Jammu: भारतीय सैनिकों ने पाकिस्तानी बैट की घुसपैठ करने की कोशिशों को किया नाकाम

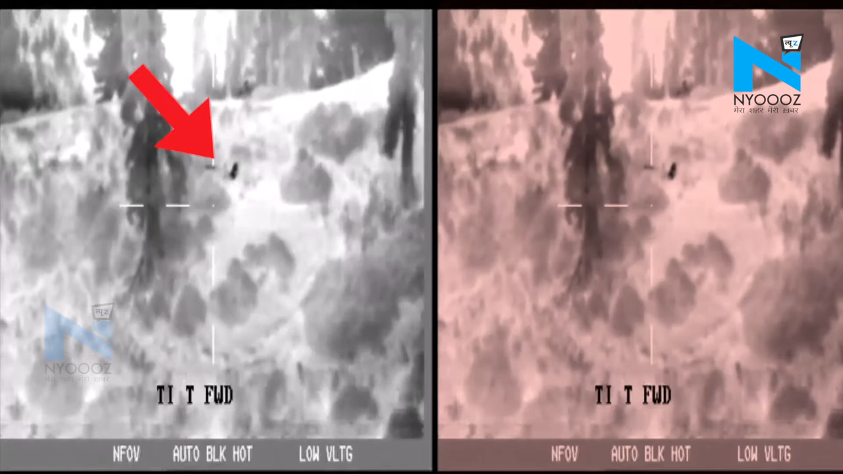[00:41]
सेप कश्मीर में गुसने का प्रयास किया हालंकी
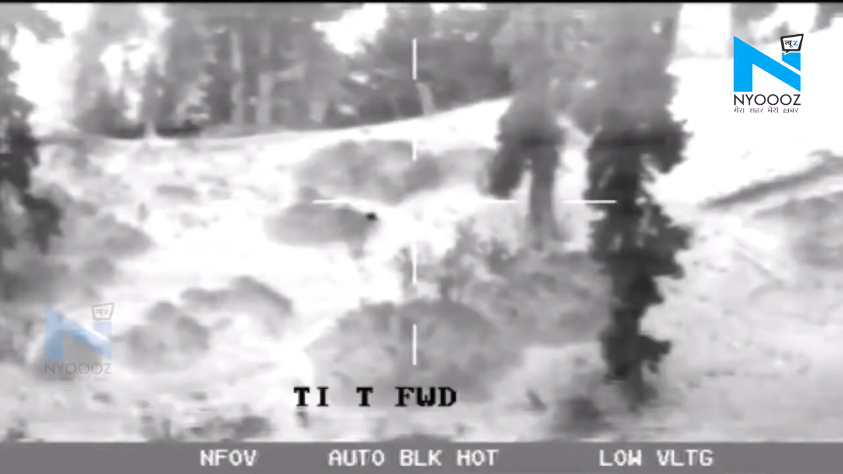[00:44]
एलोसी पतैनाद भारते जवानों ने उन्हें देख लिया और उन पर बंबर्सा कर मार गिराया